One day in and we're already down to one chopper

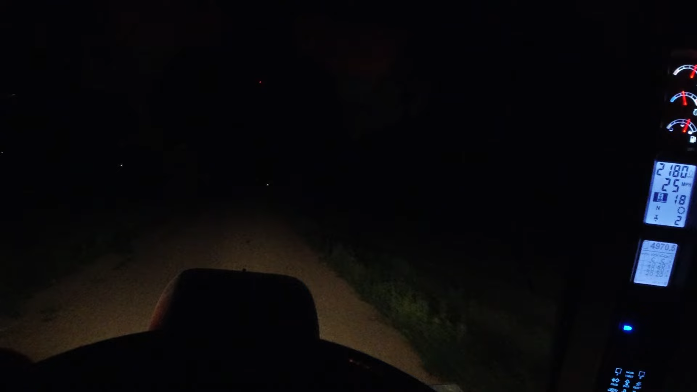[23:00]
A combined 60 bales later, we are done. You can see lightning in the distance. A little after 10. Guys, I'm tired. I got a chopper to work on in the morning because we have a chopping plan in the morning if it doesn't rain. Damn, what am I kidding? I'm sure I'll see you guys again tomorrow. I'm sure some things will go right. Here you go. Thank you.